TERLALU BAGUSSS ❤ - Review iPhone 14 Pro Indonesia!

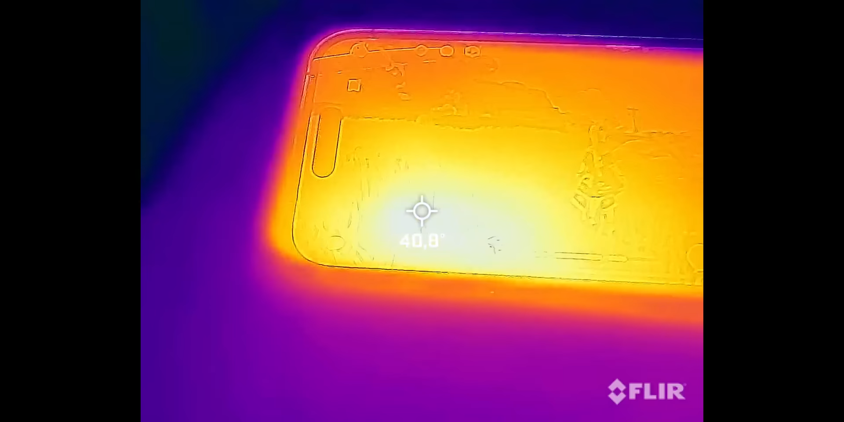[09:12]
Buat suhu sendiri, berasa agak anget,
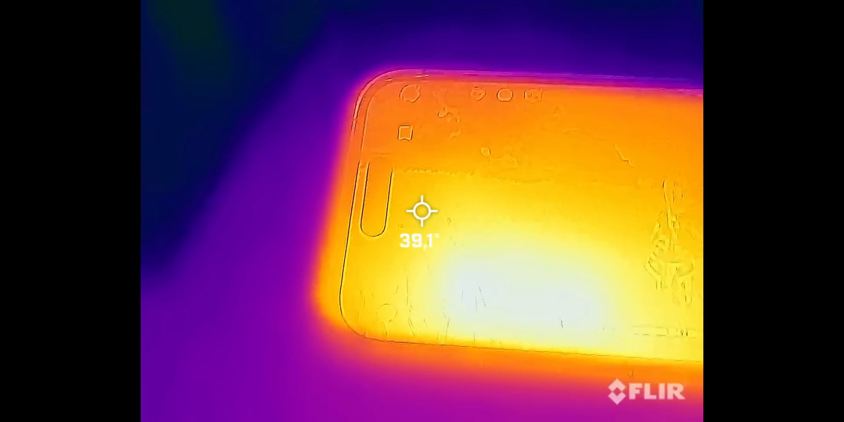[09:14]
wajar karena setting highest, tapi tangan masih bisa toleransi kok. Nggak sampai bikin sakit kayak ROG Phone dulu. Kalau dari daya tahan baterai sih sama aja ya, kayak iPhone 13 Pro.